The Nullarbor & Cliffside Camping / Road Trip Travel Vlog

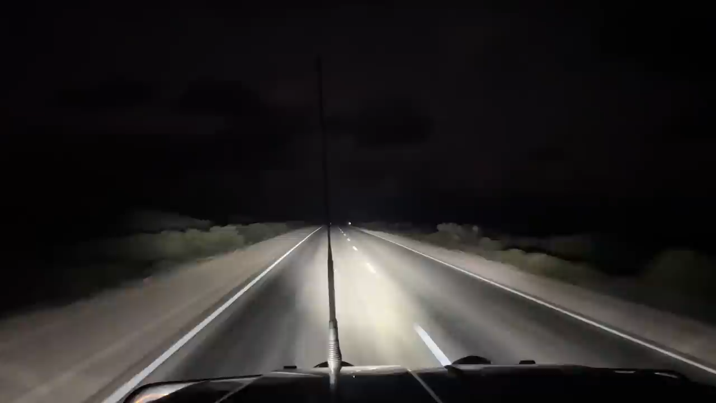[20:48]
So when we were driving on the way to the Bunda Cliffs, if you've seen the movie Nocturnal Animals, let me know, because there's a scene in that, that driving at night on the Nullarbor reminded me of that, and it was very creepy.